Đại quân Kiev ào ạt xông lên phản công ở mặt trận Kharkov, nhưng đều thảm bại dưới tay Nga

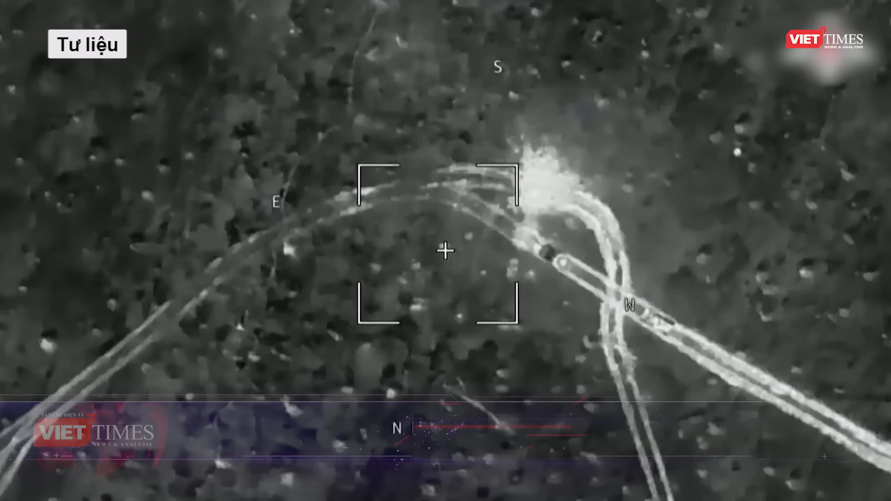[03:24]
công vào một cứ điểm lớn của Ukraine ở khu vực Chashopya.